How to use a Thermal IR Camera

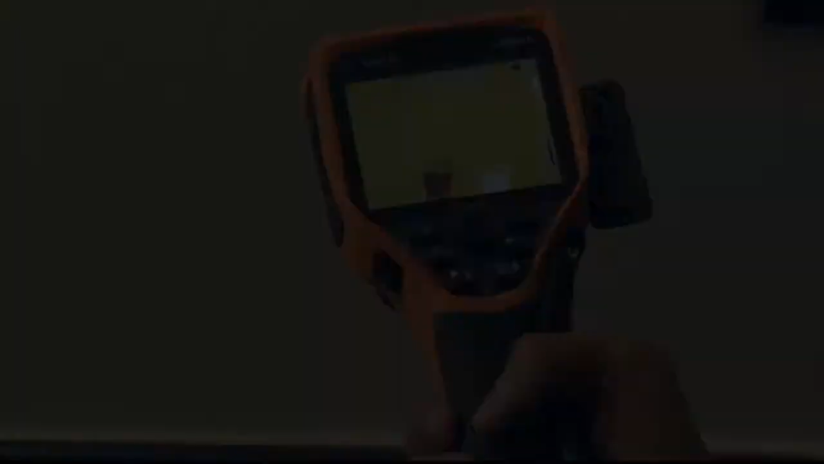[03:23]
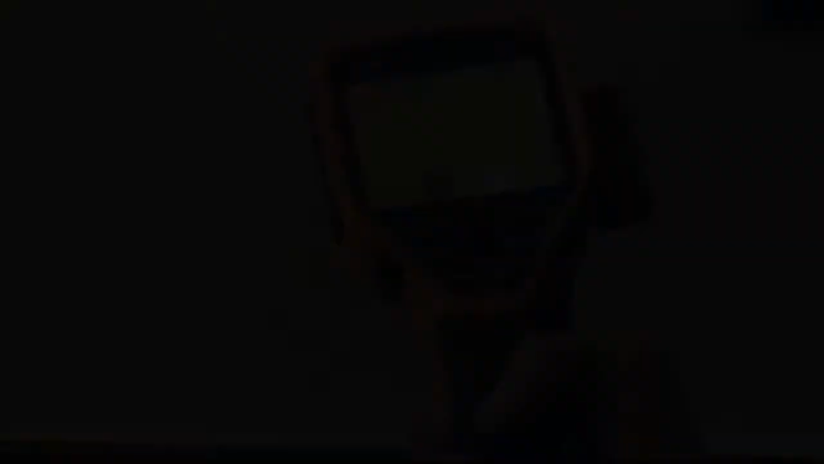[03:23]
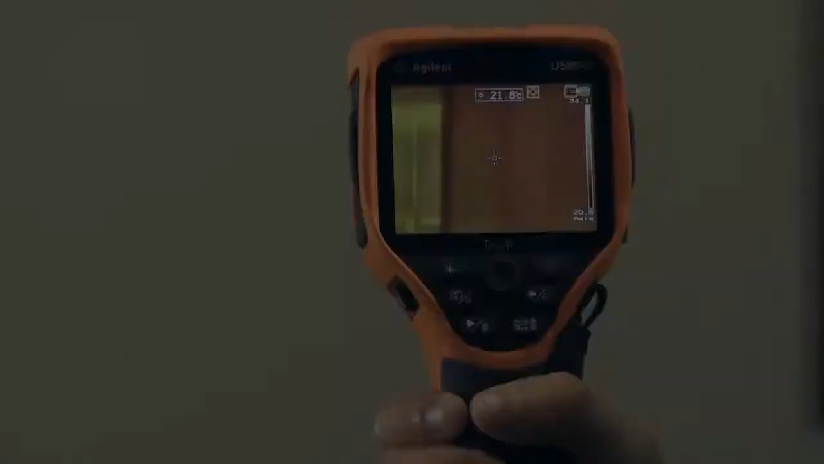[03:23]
On screen: spot 21.8°C
Yet another nice feature is the ability to see your thermal image in different views. So you can actually press this camera button here and cycle through the different views.
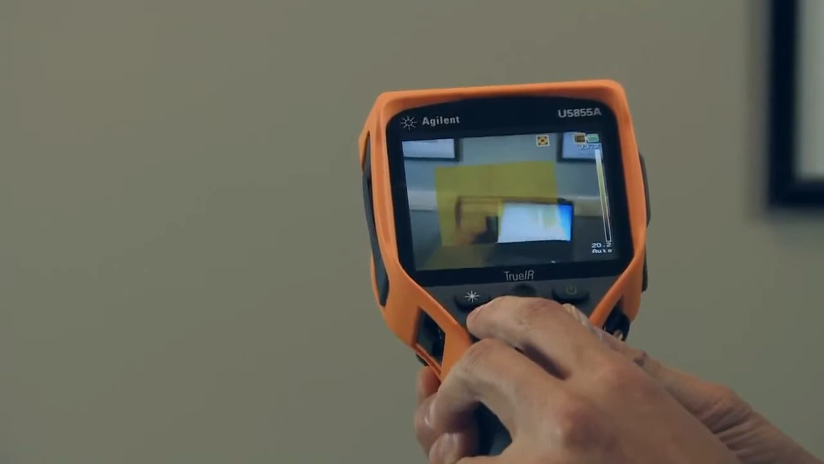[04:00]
I have this nice picture in picture view where I'm actually looking at thermal images within a normal picture view.
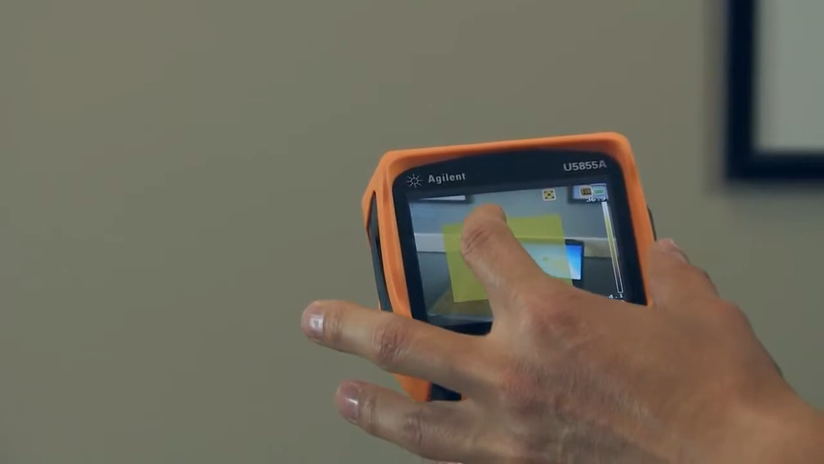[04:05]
So if I close this laptop
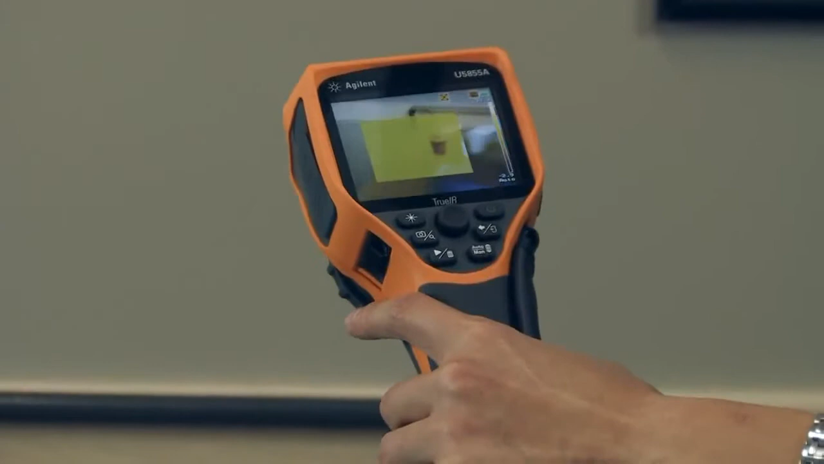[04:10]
you can see that the two cups of water are hot and cold. If I press the thermal the camera view again
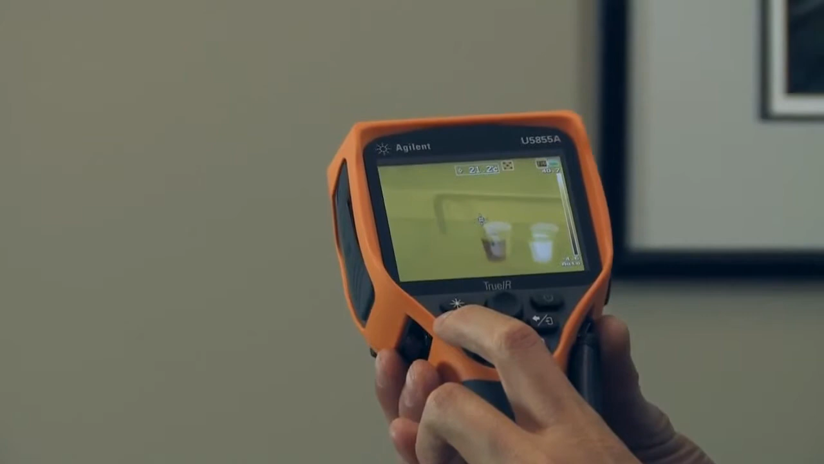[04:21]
now I've got more of a blend mode or we call it a fusion mode. And if I focus it correctly you can actually align it or misalign it. And so now you can actually see what you're shooting at versus just a purely thermal view. Which is this next button here. So this is the purely thermal view that we have.
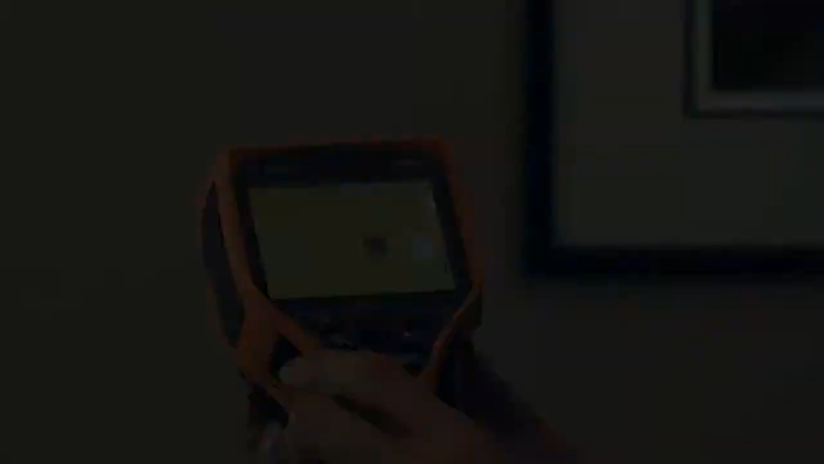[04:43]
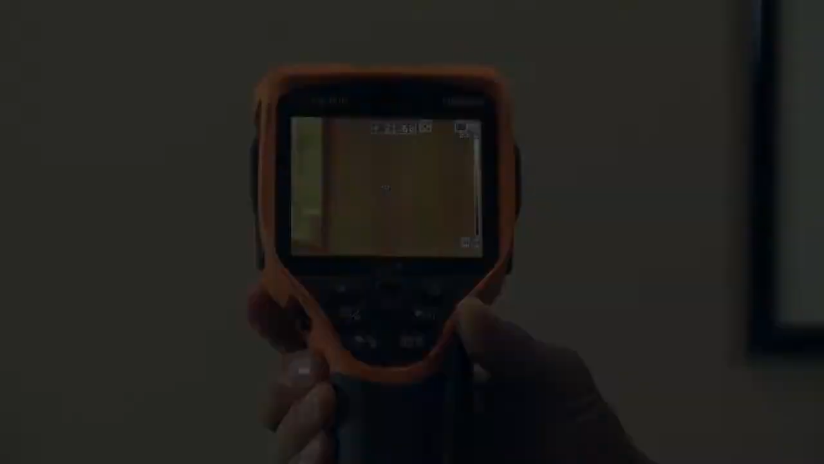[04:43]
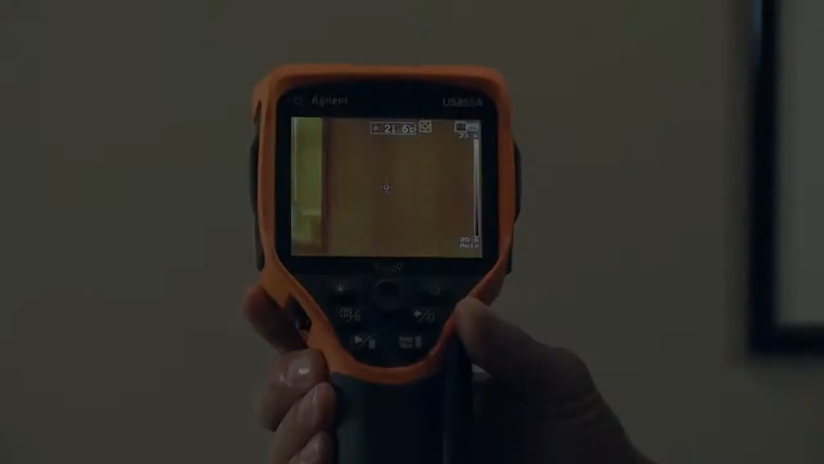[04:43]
On screen: spot 21.6°C
And if you actually turn out to be in a darker location you might want a flashlight or a torchlight.
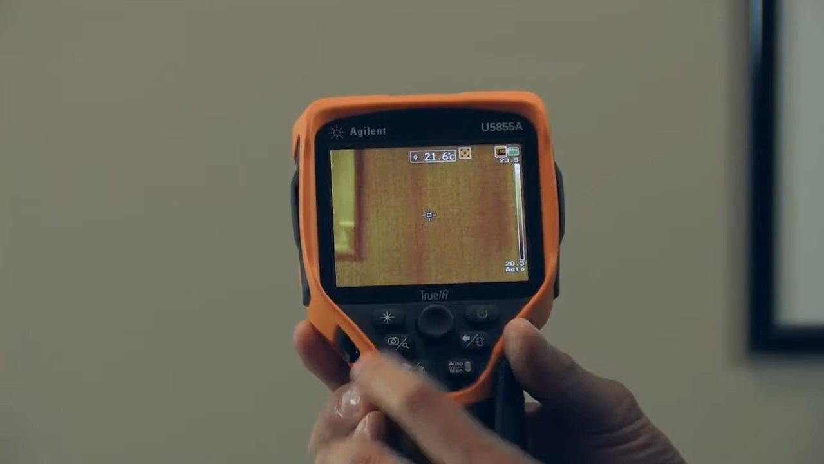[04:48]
On screen: spot 21.6°C
So you can actually turn that on by pressing this little star button here.
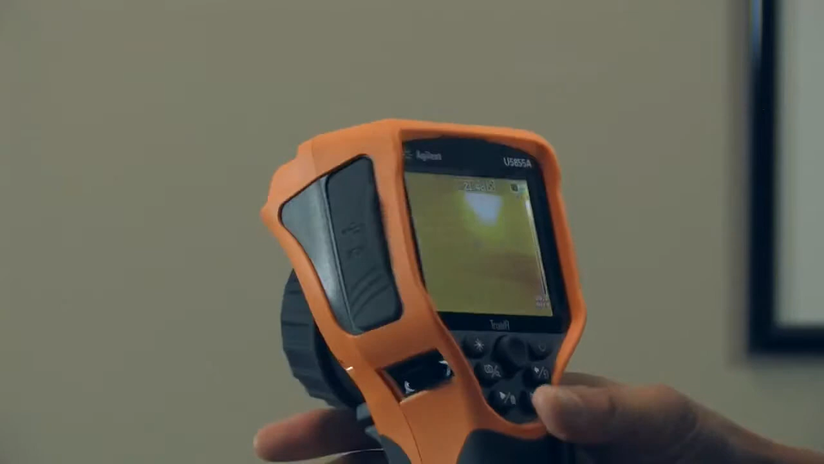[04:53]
And you can see on the front there you can see the torchlight is on.
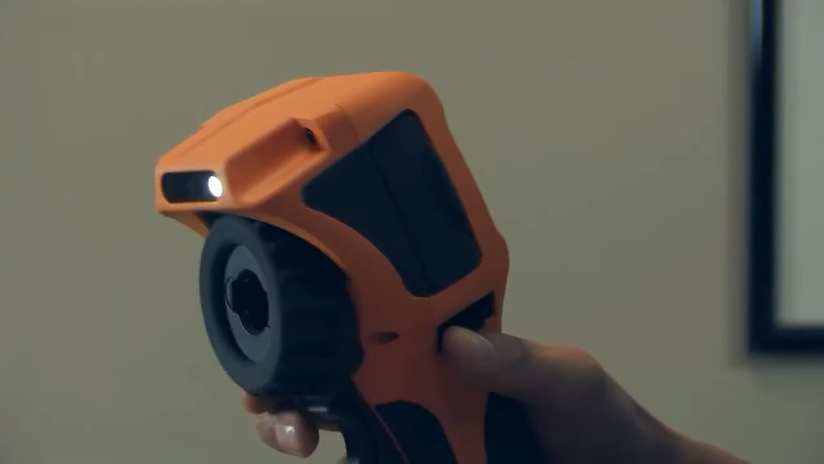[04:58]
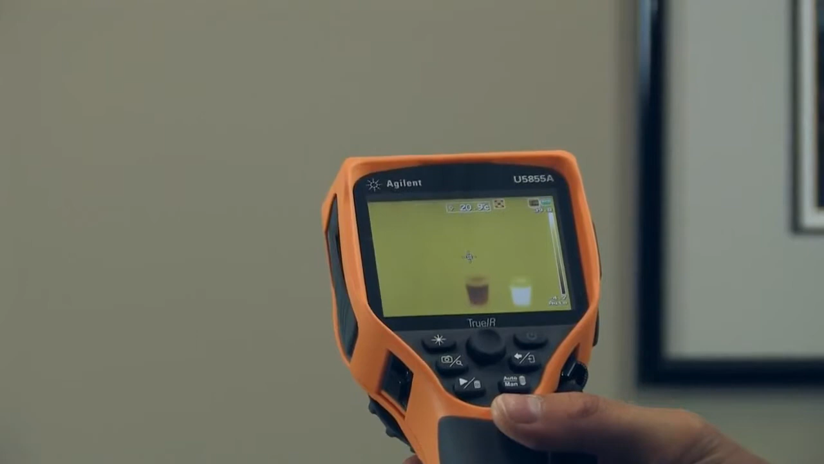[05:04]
Or if you are pointing at something that's kind of far away or you're in the thermal view and you don't know what you're looking at you can actually hold this star button down
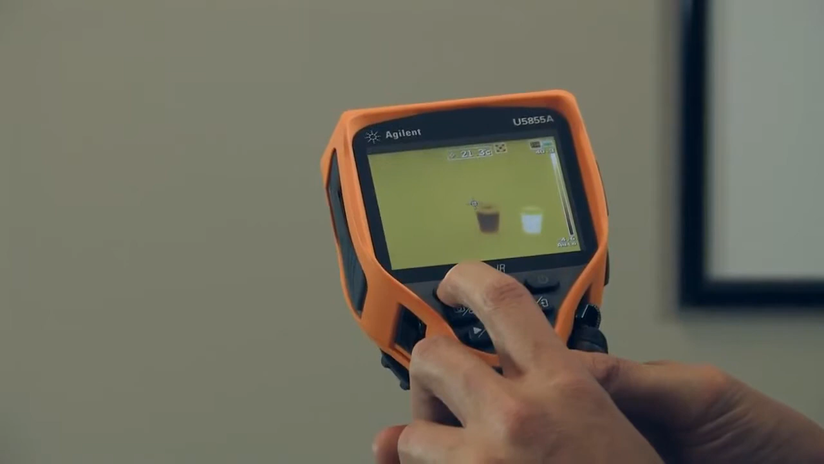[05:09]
and you can we actually have a little laser pointer that will help you point out what you're shooting your camera at and help you identify what your target is.
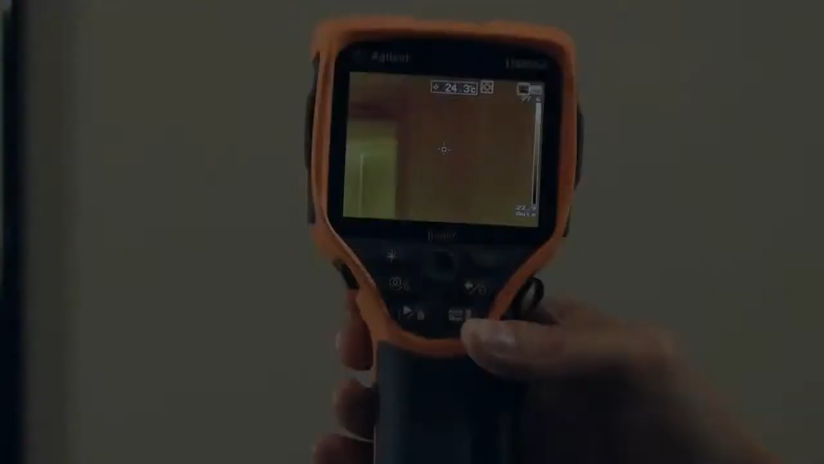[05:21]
In addition to that another useful feature for some thermal cameras is the ability to zoom.
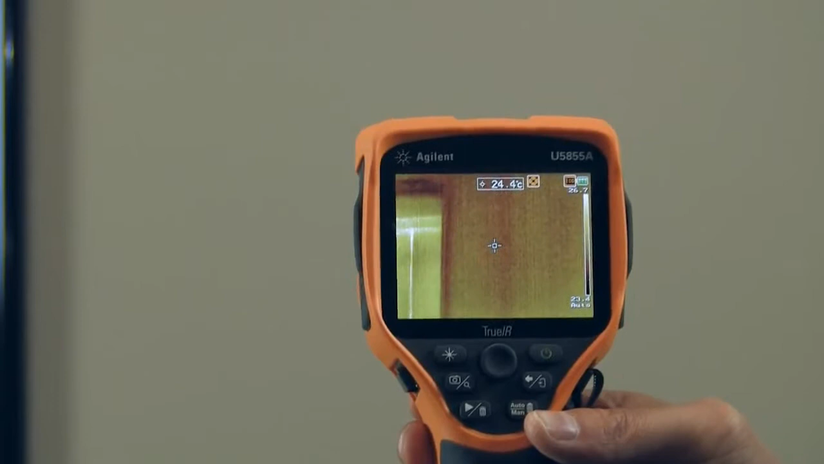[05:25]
On screen: spot 24.4°C
So for this camera I'm just going to press this or I'm going to hold down this camera button again.
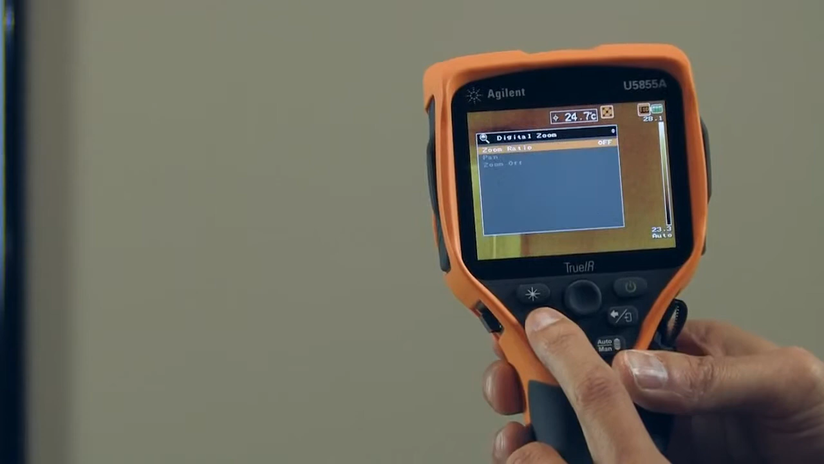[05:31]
On screen: spot 24.7°C
Bring up my zoom menu.
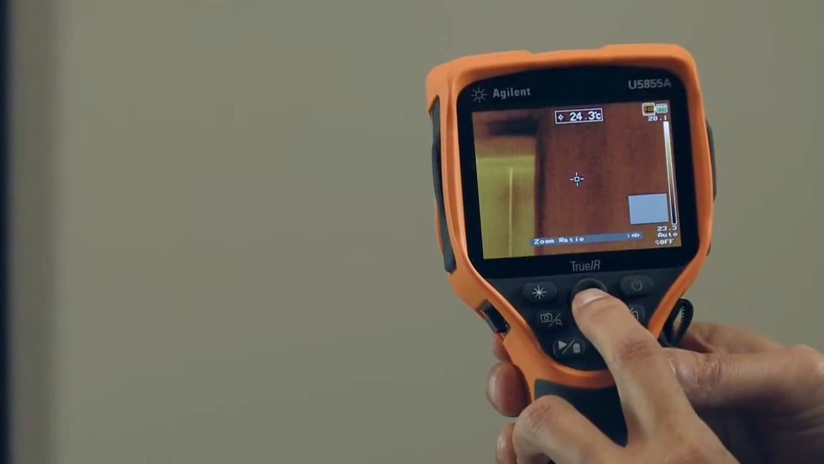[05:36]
On screen: spot 24.3°C
And I'm actually going to zoom in just by pressing this right button.
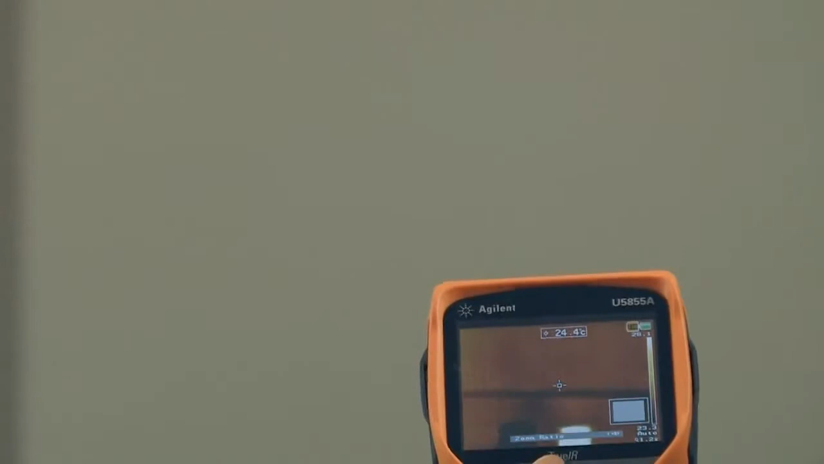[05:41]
On screen: spot 24.4°C
So we look down at our cups of water again. We can actually zoom in just on